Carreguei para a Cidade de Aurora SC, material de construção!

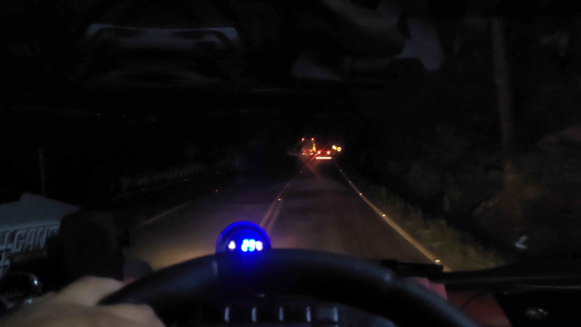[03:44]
Mas desce devagarinho aí, ó. Tá o coligado Tony na frente. Freio o motor dele, diz ele que não tá funcionando direito. Eu deixei ele na frente, daí ele vai bem devagarzinho, eu vou mais atrás aí. Eu consigo descer de terceira aqui. Freio motor de terceirinha.
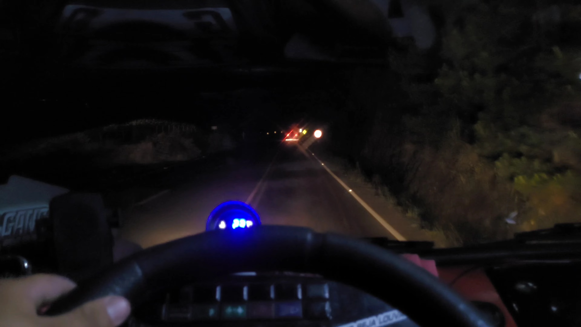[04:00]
Mas como o Tom tá mais ruim de freio motor que eu. Daí eu botei a segunda, né? Botei a segundinha. Segundinha pra descer amanhã. E os guris do baú, acho que estão vazios, acho. Ou tô com as lona nova, né? Louco pra gastar. Eu tô indo bem na manhã pra, né? Pra não evitar problemas posteriores. Carregado aqui aquelas pedras, né, gurizada? Pra frear é bucha, não pode frear aquelas pedras ali.